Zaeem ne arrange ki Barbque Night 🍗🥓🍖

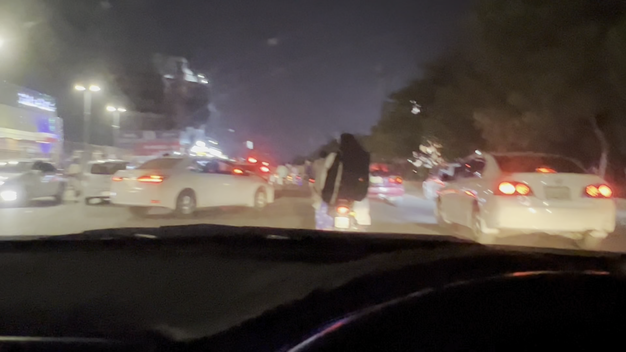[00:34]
रश है आज, अभी है भी फ्राइडे लेकिन रश काफ़ी है।
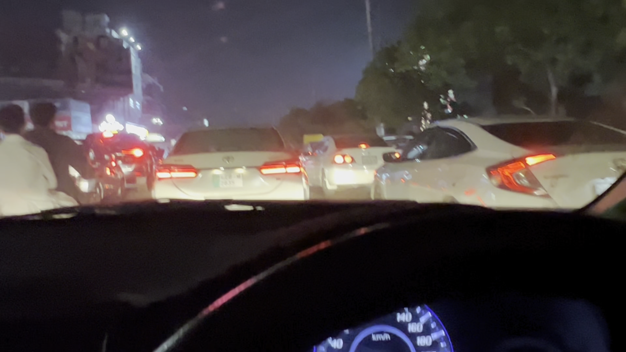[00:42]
तो खैर ये तो मैकडोनल्ड का रश है सारा ड्राइव थ्रू का।
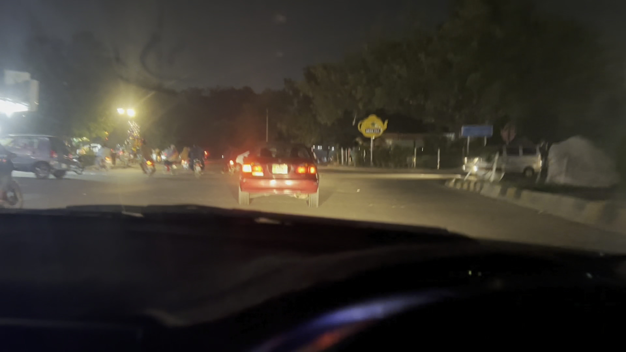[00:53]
वो है मदीना टाउन वाली साइड पे, पर मेरा ख्याल बारबेक्यू नाइट ना घर पे नहीं है,
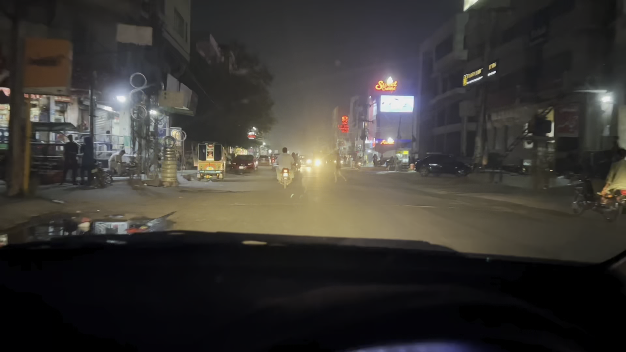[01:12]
तो जी ज़हीम ने मुझे कहा था कि कोहिनूर कॉलेज रोड पे आके स्वीट क्रीम के सामने है टोटल पंप, वहाँ पे खड़े हो जाओ और वहाँ आके करो मुझे कॉल।
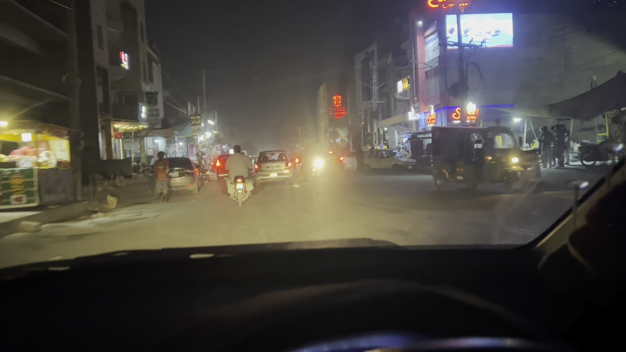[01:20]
तो टोटल पंप आ गया, तो अभी मैं इसको करता हूँ यहाँ पे कॉल।